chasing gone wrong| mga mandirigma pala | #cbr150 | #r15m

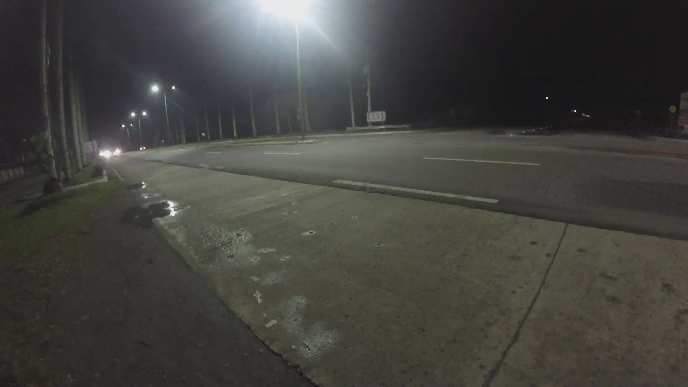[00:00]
Maraming mga mabibilis na motor na dumadaan dito subok natin si Blue kanina pa tayo dito guys ah hindi tayo nakachempo uuwi na lang siguro tayo
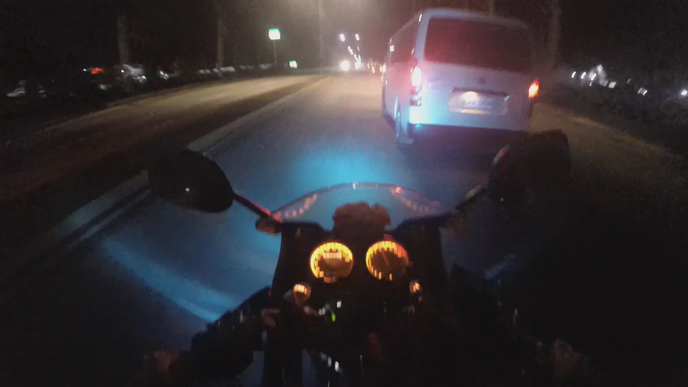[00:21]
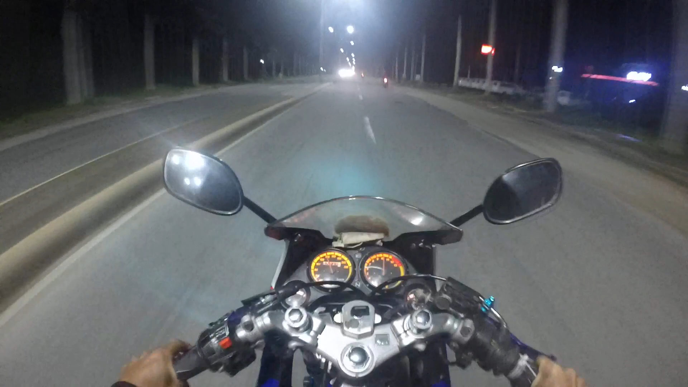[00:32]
traffic aid pala yan baka mahuli tayo
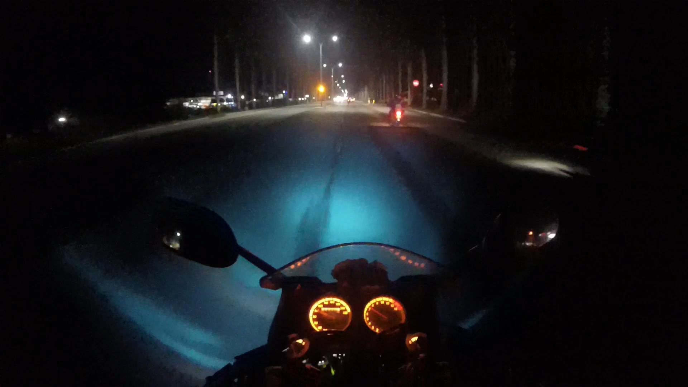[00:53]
traffic aid lagot
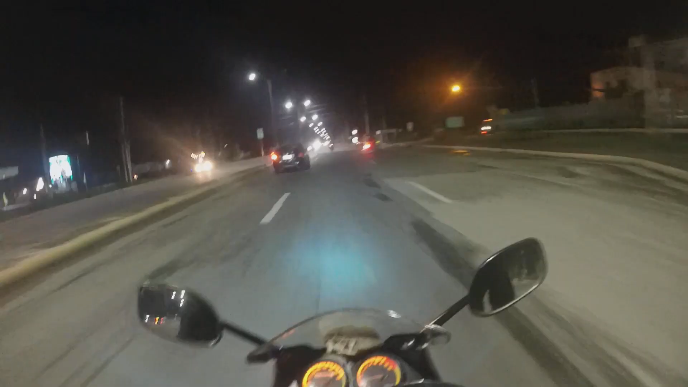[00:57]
confirm natin kung traffic aid ba talaga traffic aid nga yan